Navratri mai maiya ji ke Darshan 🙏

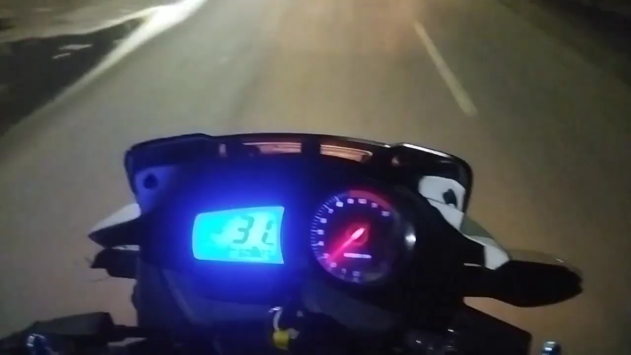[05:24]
तो गाइस फिलाल निकल रहे हैं हम घर के लिए एक वाइक घेर ही हमारी और दो भाइक
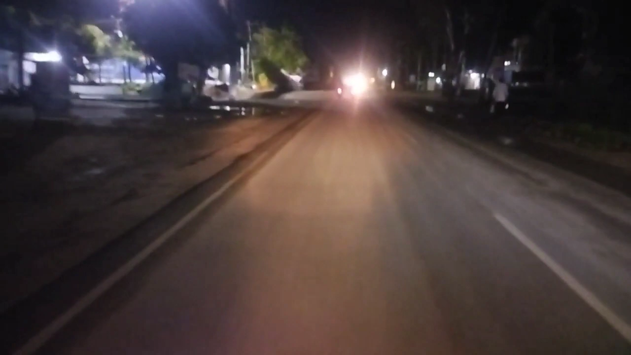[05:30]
घोष अल रही आगे अब देख रहे हो आपको यहां पर बारिस बहुत ही पहेंकर वाली पड़ी है अधर साइड तो बहुत ही ज्यादा पड़ी है खु
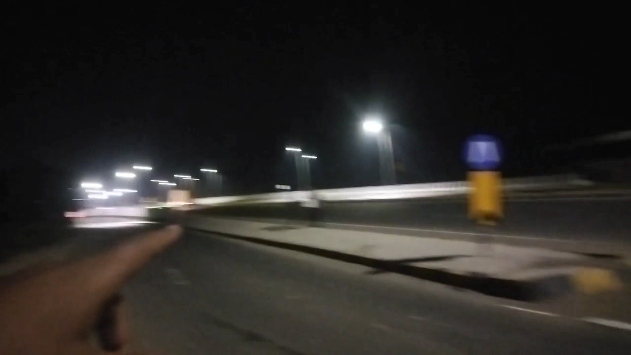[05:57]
इस कट का पता नहीं चला हम आगे जाके निखल गए आगे जाके बहुत